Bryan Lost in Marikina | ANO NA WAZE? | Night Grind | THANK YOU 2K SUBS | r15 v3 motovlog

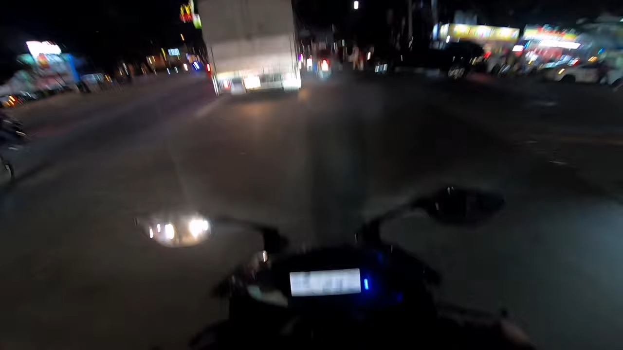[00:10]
99% ililigaw ka niyan. unang buwan pa lang ng taon, marami pang pwedeng mangyari, di ba? Maging positibo lang tayo. Ang tile strategy, sunod naman is yung garden breakup.
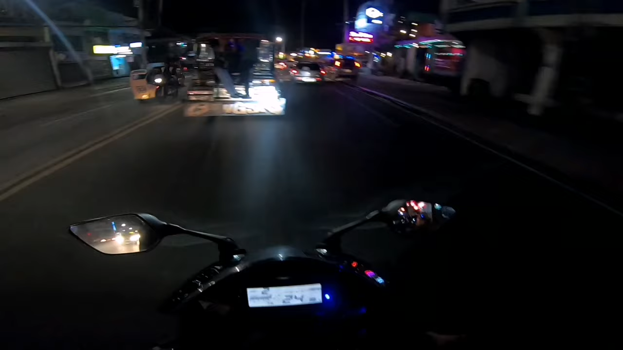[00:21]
Alam forever. Boss, saan ang pamuntal bandito? Ayan po.
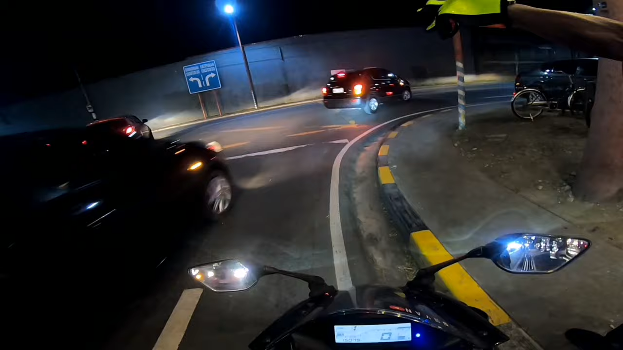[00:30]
Bayan Bayana. Ha? Pag ganun? Kaliwa, magkano kayo? Ah, pag ganun? Kaliwa kayo. Ba't ang turo ng Waze pag ganun?
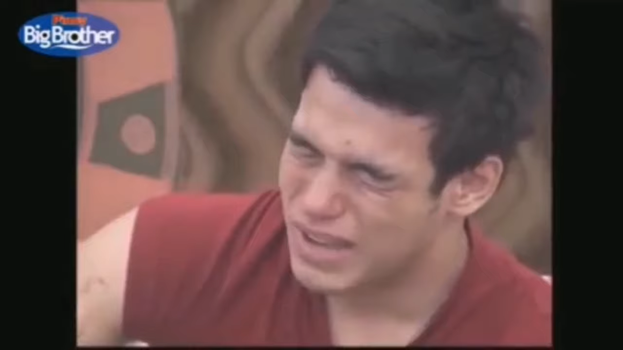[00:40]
Gusto ko sumabog, ang sabi ng mga masamang.
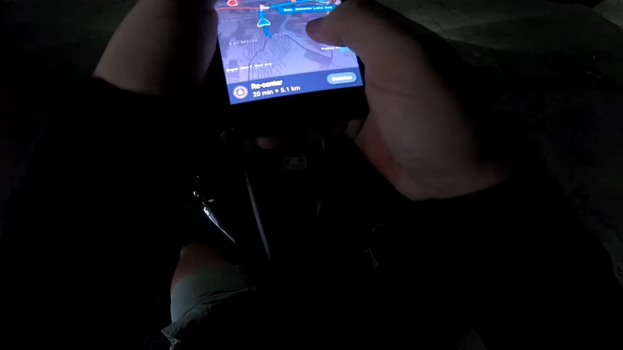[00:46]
Kapit na, hindi na lang. Hindi na lang, mababad trip na ako.
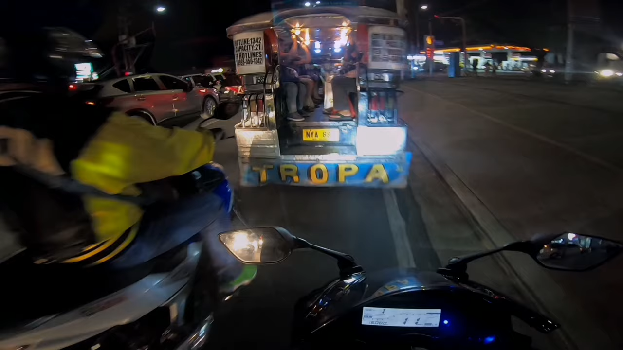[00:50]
Boss, saan yung ipamuntal bad? Ay, sa dulo.
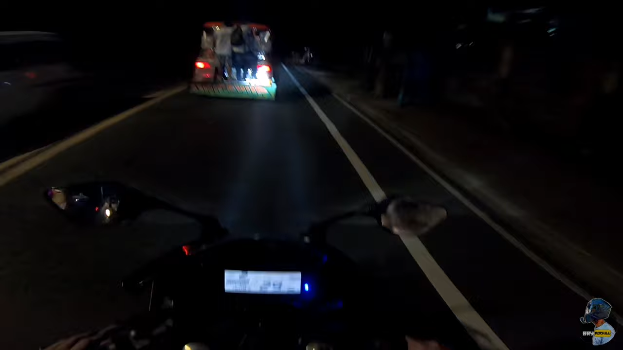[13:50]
Hirap lang dito mga chong, walang ilaw dito sa lugar na to. Hopefully maganda pa yung reception ng ilaw na nakukuha ko. Diretso pa. Mararating din natin yan.
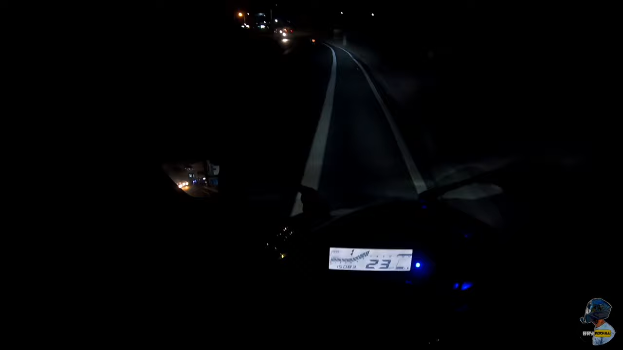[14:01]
Ito din yung dinadaanan ng ano, jeep. Ito yung jeep kanina eh. Sundan ko na lang kaya to. Hindi ko pa Montalban tong jeep na to eh. Ako nag-jacket, ako nga ito ang labig.
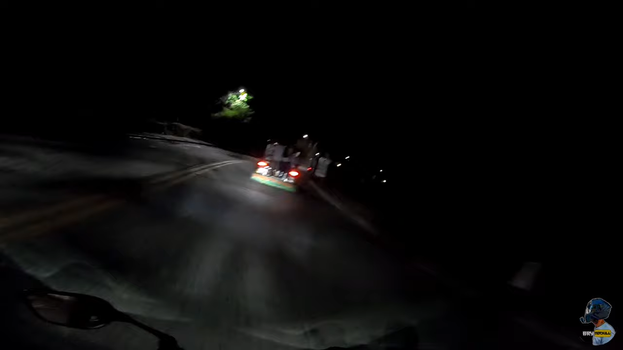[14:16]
So San Mateo pala no. Medyo teka lang. Medyo mataas na yung lugar na yun eh. Okay, Waze ulit.
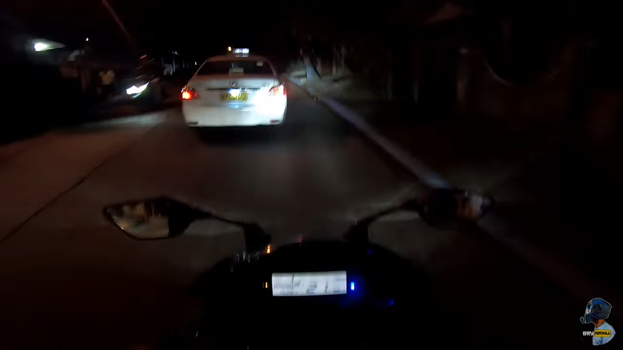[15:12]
Chong, ba't ganun? Lower Rose. Yan yung Lower Rose. One way to. kumaliwas ako, lower rows. Oh, bayan bayan, ano to, mga madaming tao dito.
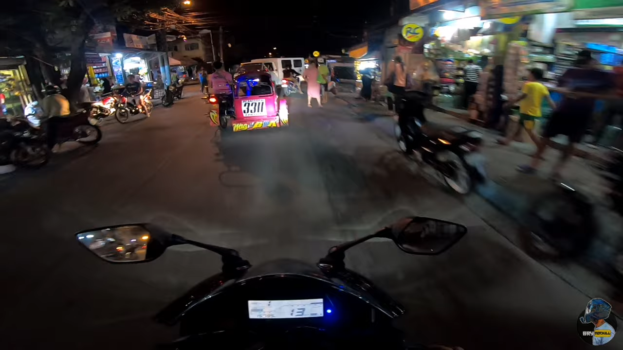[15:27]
Bayan tayo mag-waste. Change route na naman.
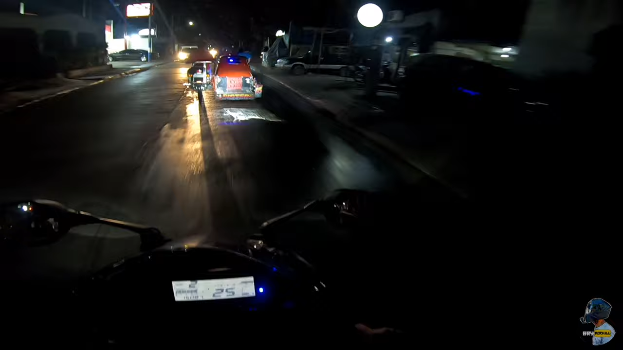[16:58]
Di rin ako makakamote. Uy, Alphamart. Maliwanag dito. Dito tayo. Okay, highway na to. Lapit na. Kunti na lang.
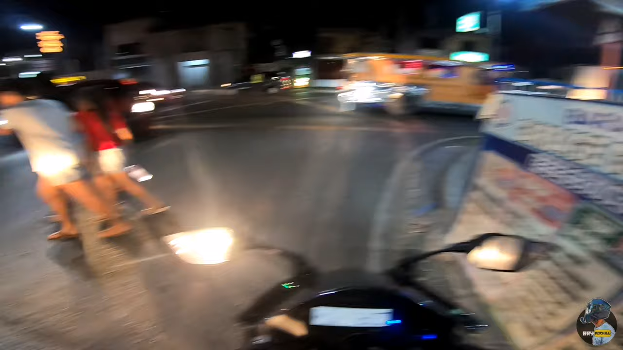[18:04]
Okay. May traffic enforcer pala, di ko nakita. Ah, goods na.
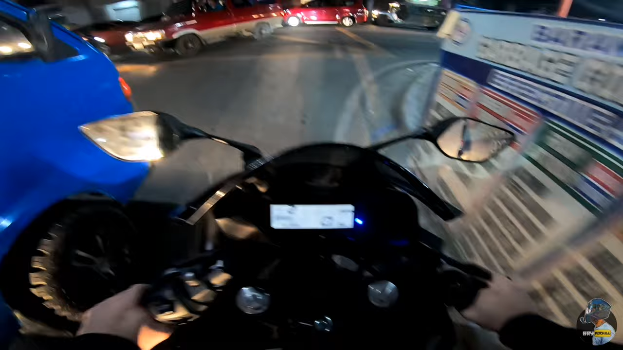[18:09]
Ito ba? Ayan! So kapag dumatayo kayo sa mga sa ibang lugar, mga chong, diba, ano yun lang din talaga kasi may mga batas traffic sa ibang lugar, katulad nito sa Marikina, iba yung rules nito sa Pasig. May mga pinatay pa doon, may mga rules sila dito na hindi rules sa Pasig, something like that. So kailangan maging maingat din talaga tayo, no?